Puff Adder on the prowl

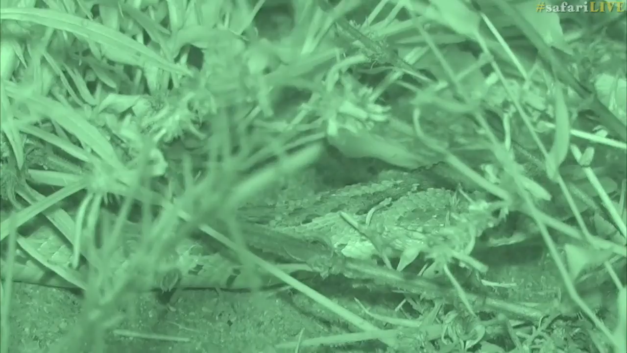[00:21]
Oh my goodness This is absolutely amazing See how it's sticking its tongue out So they've got the most amazing sense of smell if you will so they're using they
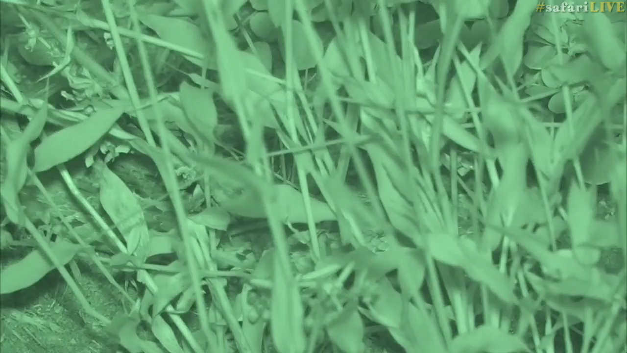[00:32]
tell a tongue as a sense organ and They're able to pick up also with their body any vibrations are coming about and it will hopefully be on the trail of a rodent of Some sort
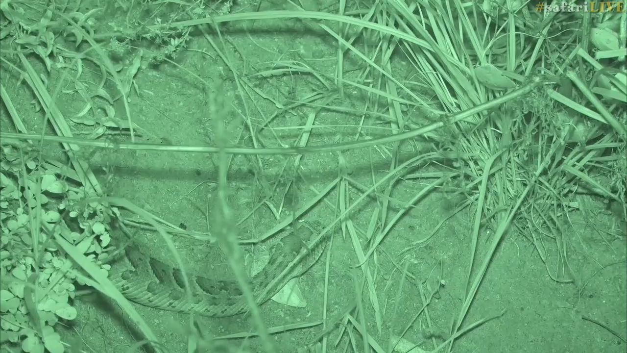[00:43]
and in and amongst this grass I'm telling you now we don't see it But there will be lots and lots and lots of little goodies for the snake to snatch up now If you are afraid of snakes, I do apologize, but this is really one not to be afraid of Don't let that